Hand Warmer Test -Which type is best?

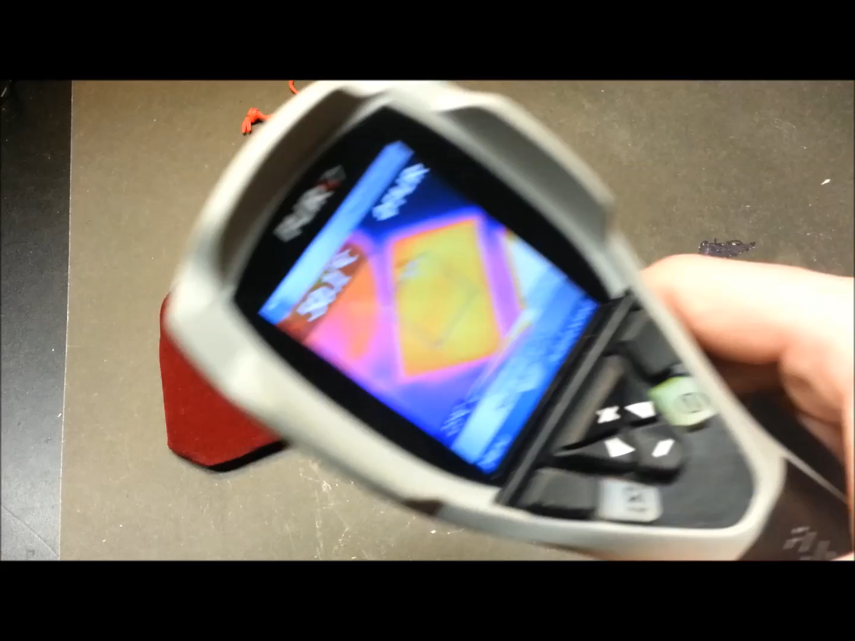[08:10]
anyway we'll come back and we'll see what we end up with so we'll skip ahead to 28 minutes here and we'll see what we get hopefully
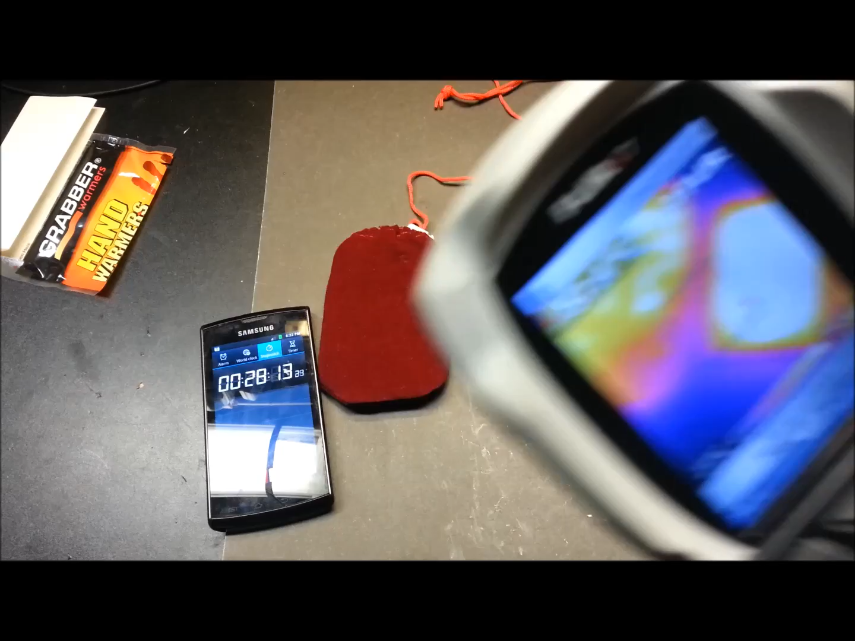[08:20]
the camera there we go get this focus a little better we've got some pretty decent saturation heat transfer through the
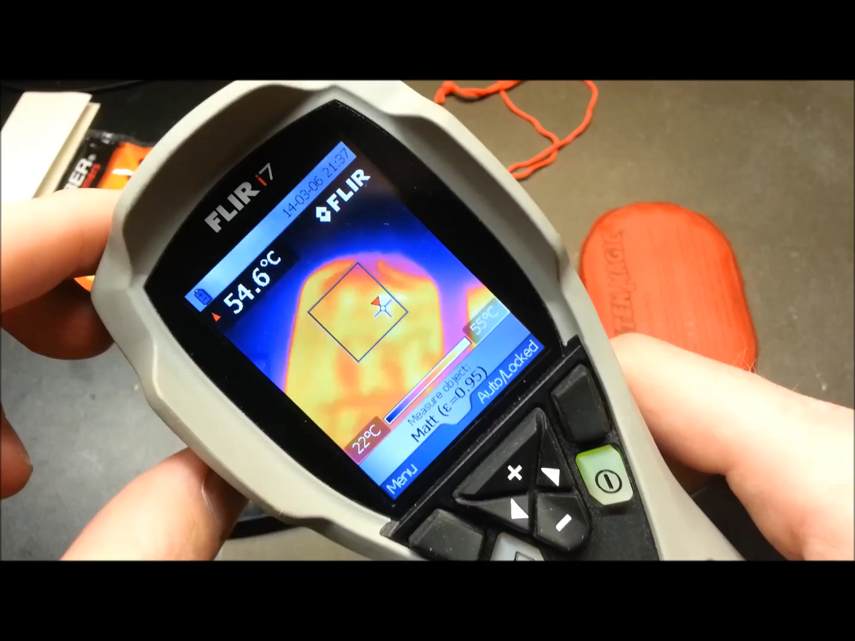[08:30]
On screen: scale top 55°C, scale bottom 22°C
bag on the catalytic version cruising along pretty good it's nice and toasty
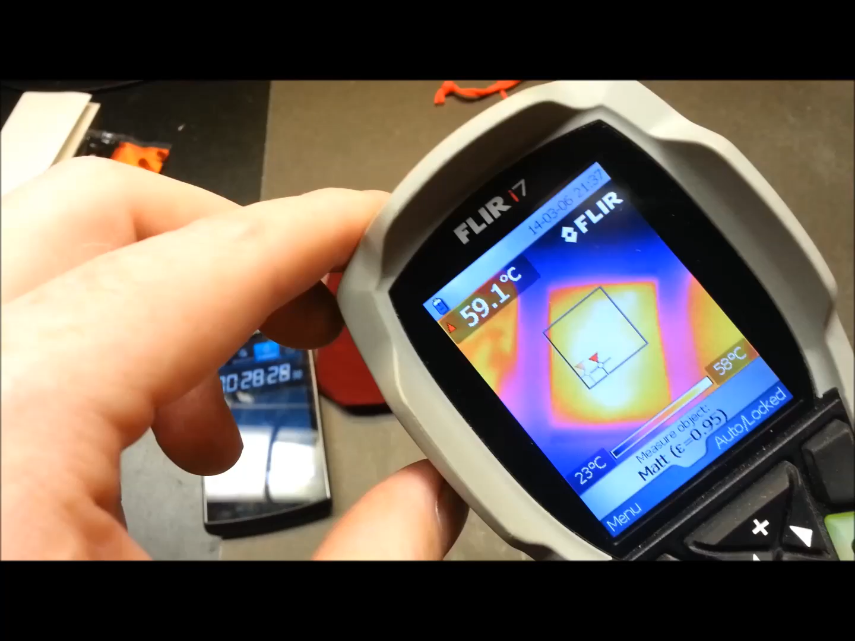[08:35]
On screen: scale top 58°C, scale bottom 23°C
our little iron oxide or I should look that up make sure that's what it's in
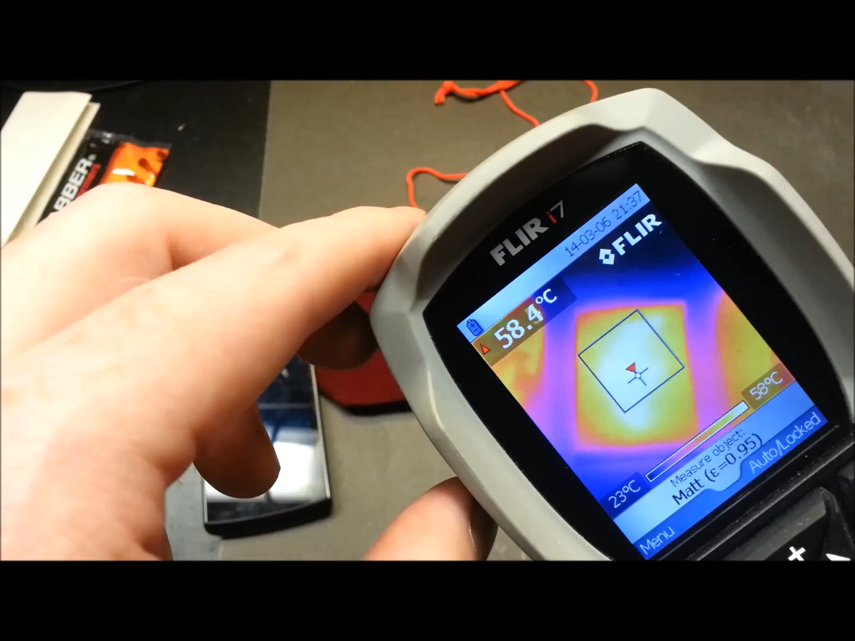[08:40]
On screen: scale top 58°C, scale bottom 23°C
there but our disposable style is really rocking along and
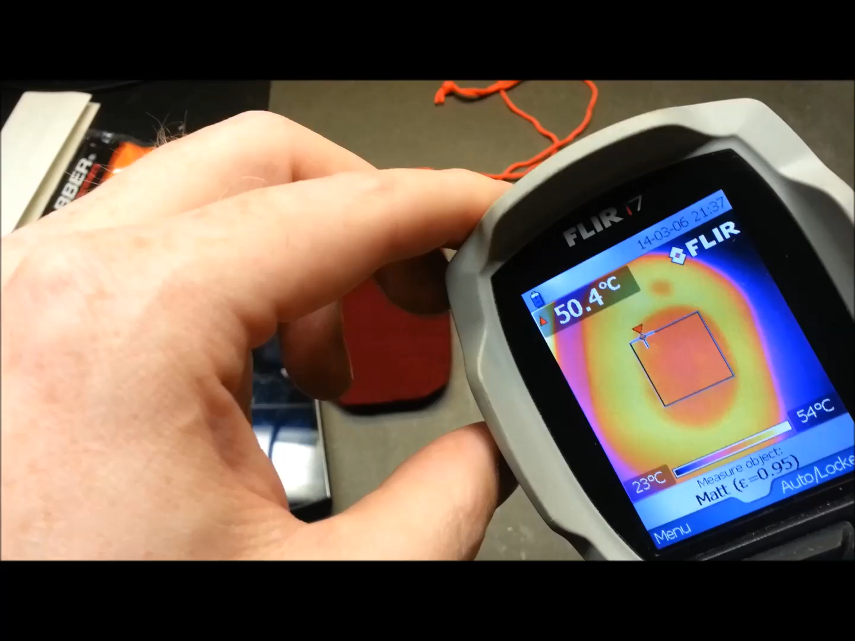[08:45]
On screen: scale top 54°C, scale bottom 23°C
our reusable is doing pretty good too so
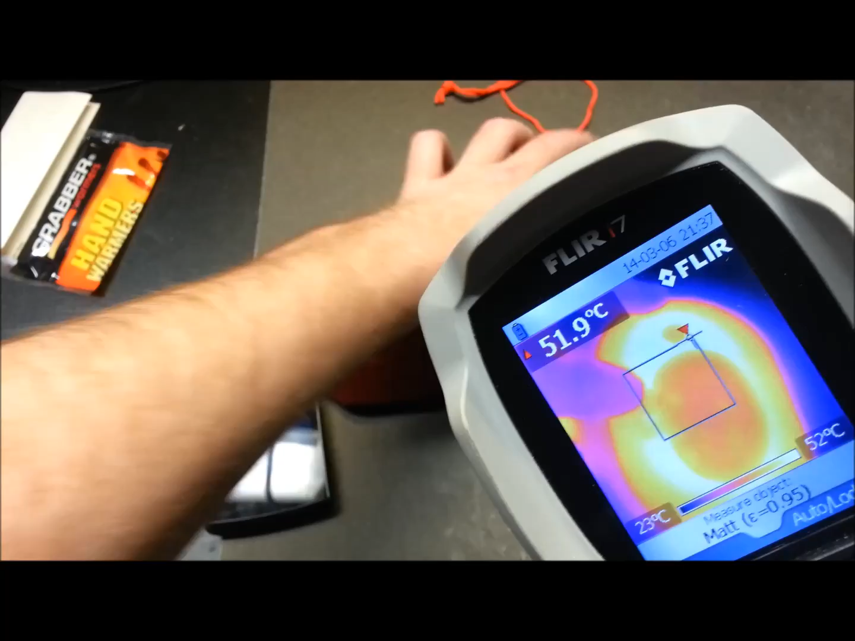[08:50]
On screen: scale bottom 23°C
not bad not bad at all for just double check